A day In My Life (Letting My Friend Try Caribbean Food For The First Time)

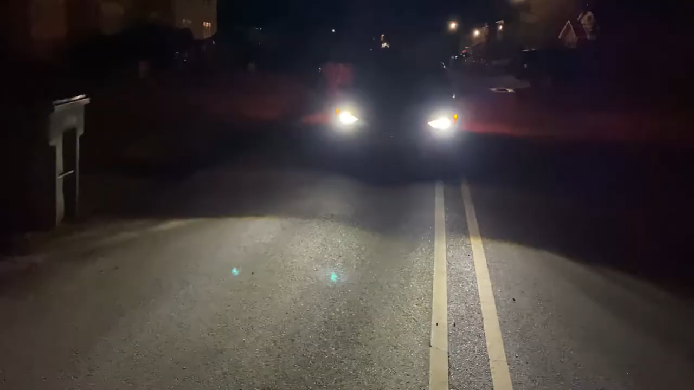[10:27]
Look at it y'all. We did this. Let's go.
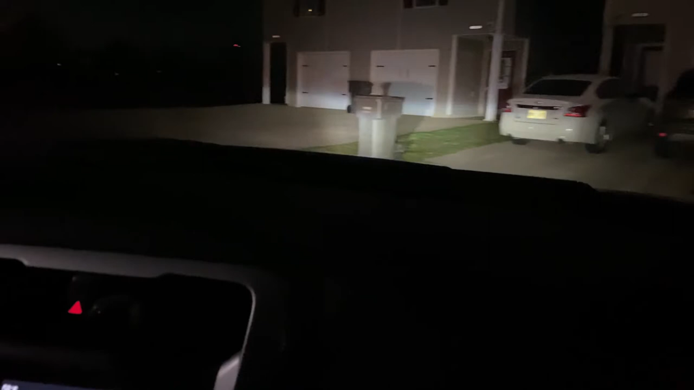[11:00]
We did this, bro. We did this. Man, stuff is just bright the whole way.
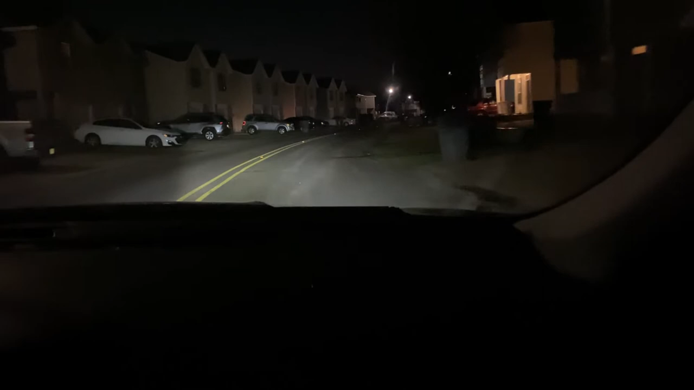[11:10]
Phone disconnected. The whole way. See?
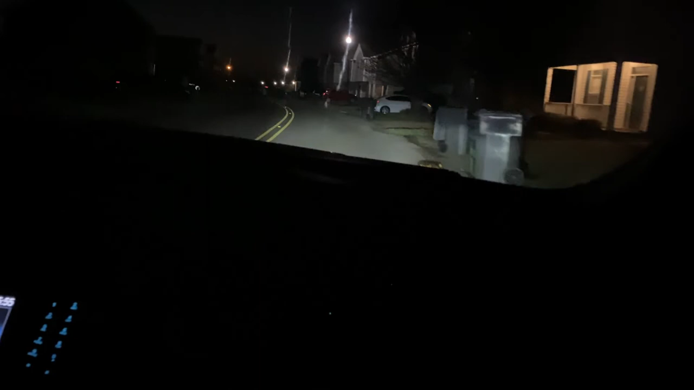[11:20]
See? That's on white fog. Let's see those guys. I know.